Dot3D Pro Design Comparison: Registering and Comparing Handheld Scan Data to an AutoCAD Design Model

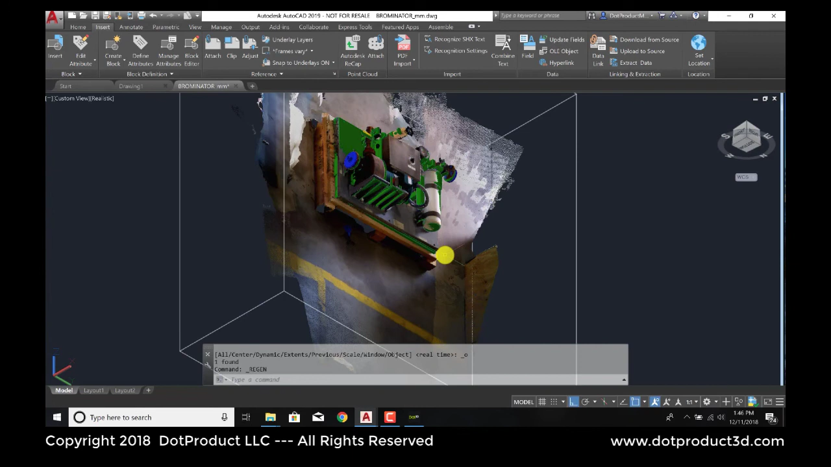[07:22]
These point clouds are aligned. And if we look at the layer tool, we can turn off the point cloud. I'm going to make the CAD layer active.
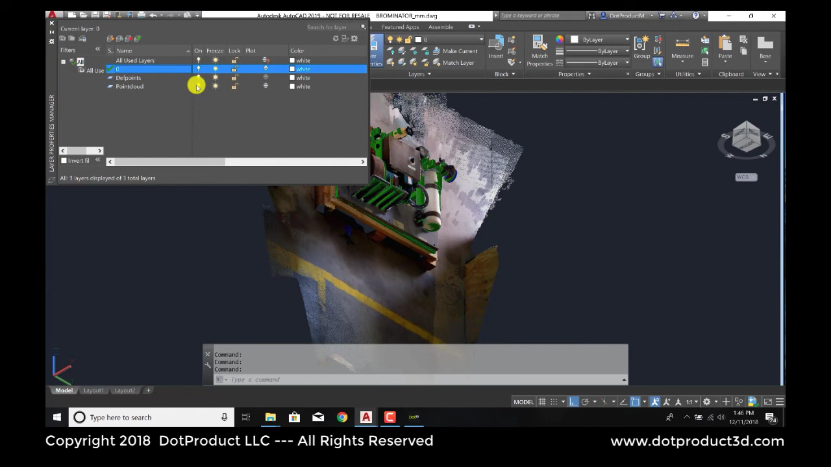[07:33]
And I'll just switch off the point cloud. We can see. And I'll switch it back on so that they're clearly in the correct coordinate system. And here we have some options.
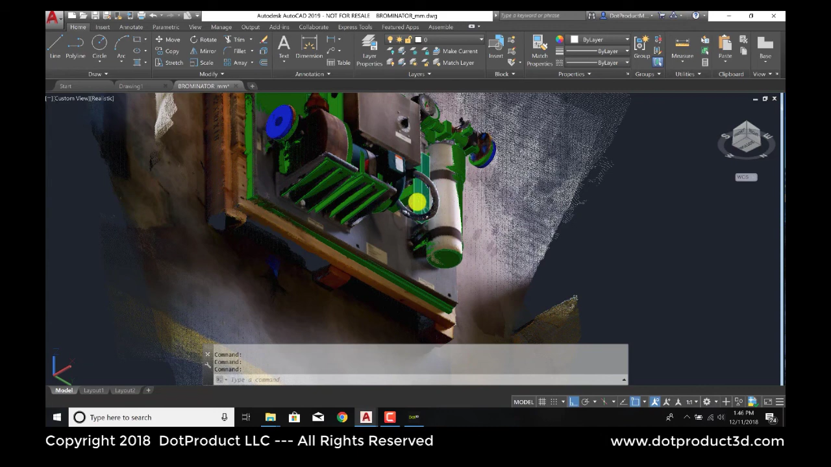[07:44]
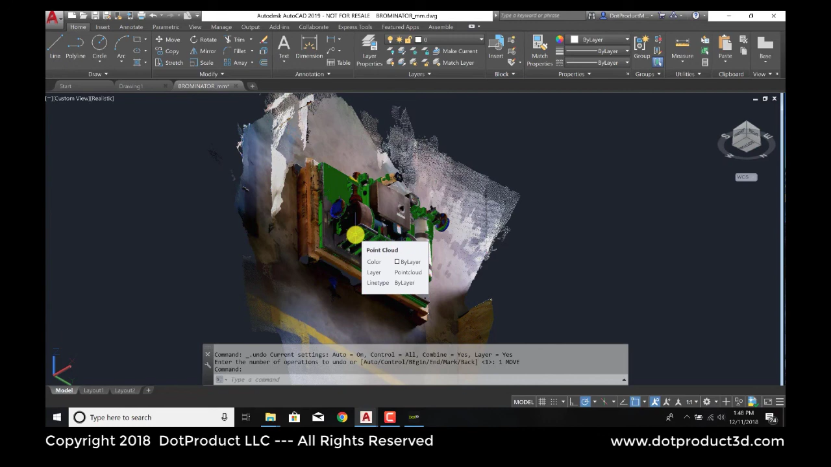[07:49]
If we were making modifications to this equipment and we wanted to know the real world constraints,
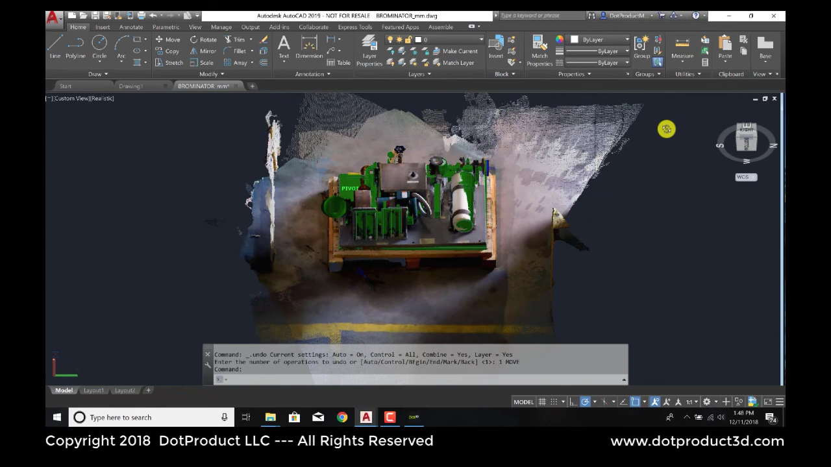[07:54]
for example, if we wanted to run some cabling near this hose, we would know that that hose is going to interfere.